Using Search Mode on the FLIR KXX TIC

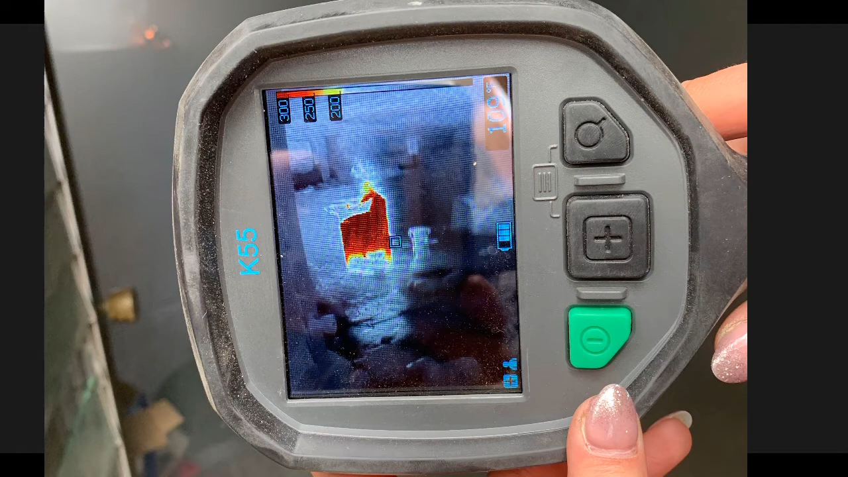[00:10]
Chief, do you ever change mode on your camera during 360? Does it give you any advantage or disadvantage? Very good question, Cap. One of the things that we do in our advanced class is go into application modes. The particular camera your department has has the option of doing that. You can switch to search mode. It maxes the camera out at 300 degrees,
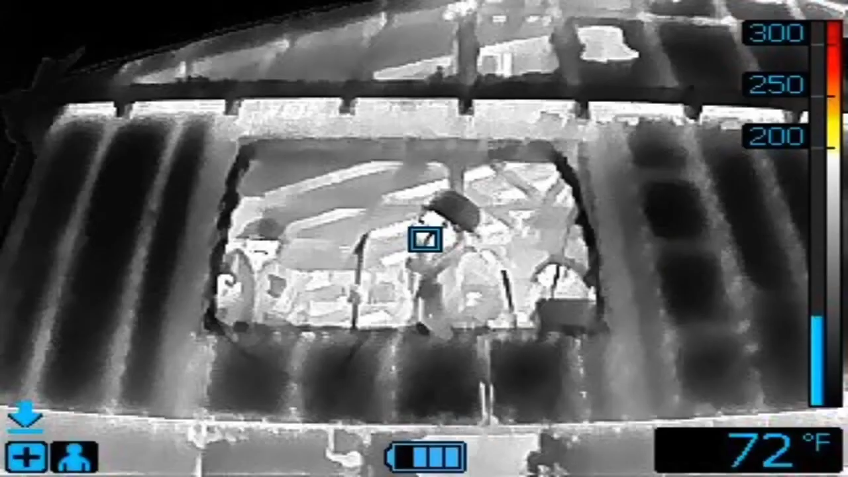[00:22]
On screen: spot 72°F
but the advantage of that is if I have a troublesome fire where I have light smoke showing and they're in there saying they can't find anything in search mode with that particular camera that you have, the FLIR K65, you will see color at 200 degrees.
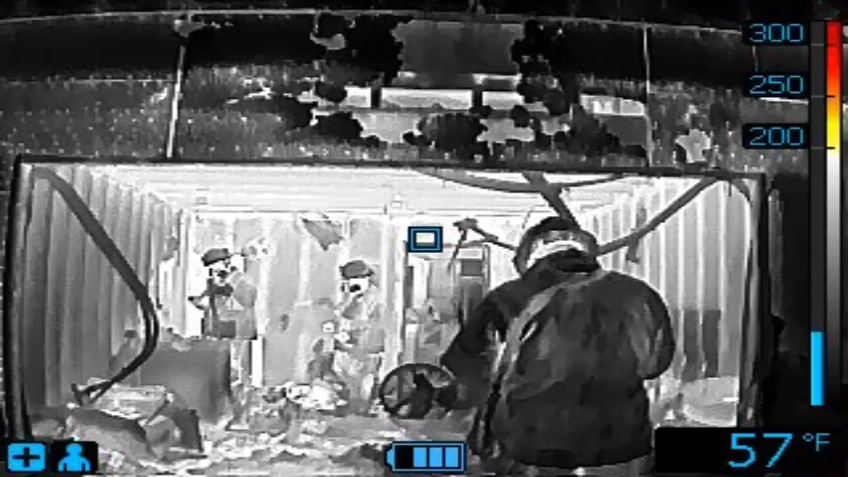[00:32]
On screen: spot 57°F
That's why I recommend one button cameras typically because if you give them a lot of buttons,
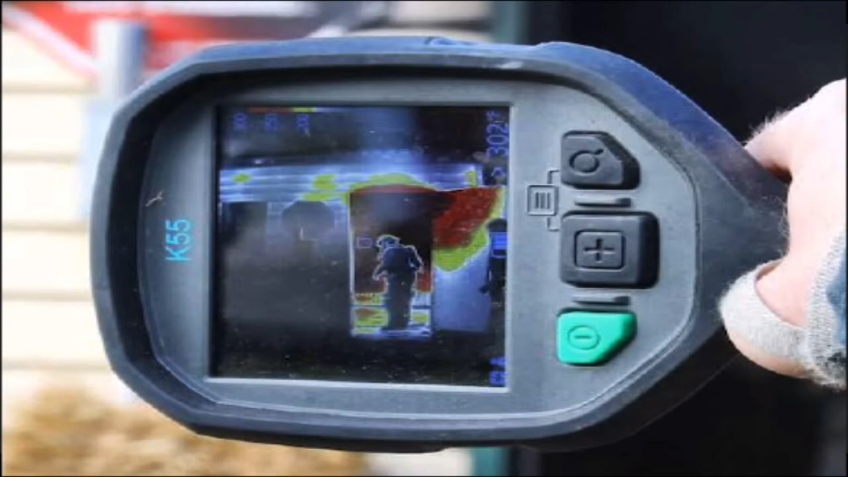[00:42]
it's like an Xbox game and we start pushing buttons and we get frustrated with it and then it becomes a very expensive door chop.